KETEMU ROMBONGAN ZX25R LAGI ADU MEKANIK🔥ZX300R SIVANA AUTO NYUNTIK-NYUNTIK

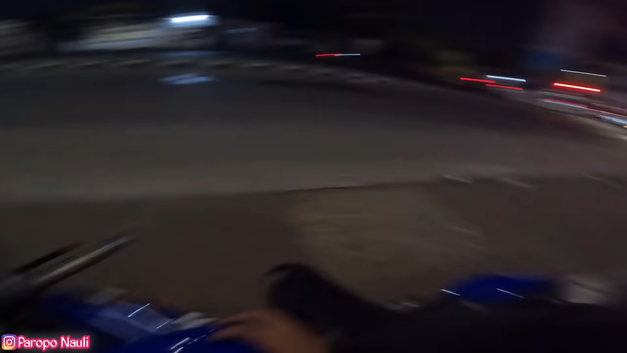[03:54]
Banyak anak jetek datang noh. Lah buset, anak jetek mana ya? Jet RI atau bukan ya? Eh, Om.
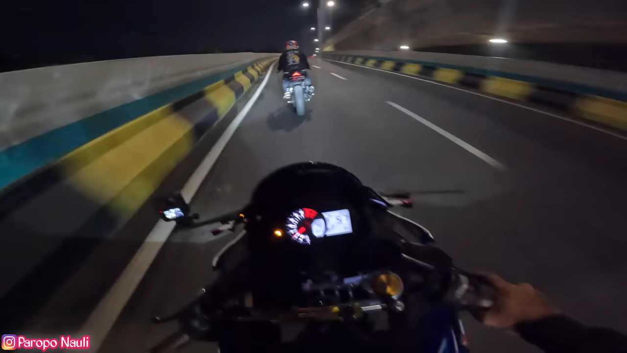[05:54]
Kebetulan banget ini kita ketemu loh sama anak-anak JTEK. Tadinya kita mau nyobain top fit, tapi di video selanjutnya aja kita cobain ya. Ini gear kita, gear kecil guys ya. Gear 46 posisinya. Wah ini JTEK semua nih guys. Wah. Oh pada di sini guys. Wah wah wah wah wah.
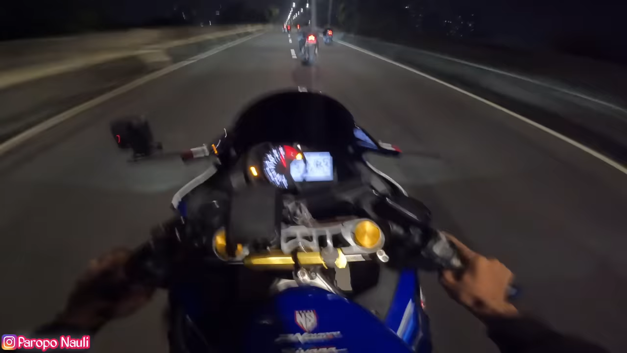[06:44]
Kita gak usah nunduk lah ya. Anjay. Ketutup jalannya guys. Hati-hati guys. Hati-hati. Hati-hati guys. Oke guys, kita di belakang aja dulu.
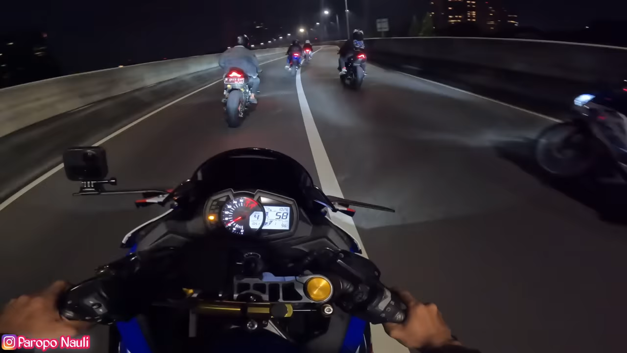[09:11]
Di sono anjir. Pada gak apal kayaknya mereka. Mereka yang lurusnya kan agak ke depan lagi. Oke, kita serius ya, meskipun gear kita berat nih. Masih di sono anjir. Masih tikungan ini.
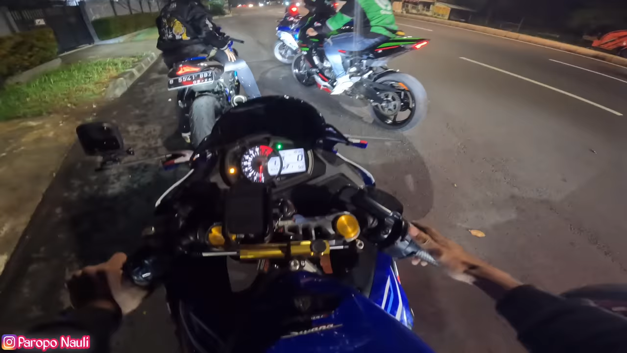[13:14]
Wow, jetek semua nih, guys. Anjir. Cakep tuh yang jetek biru putih.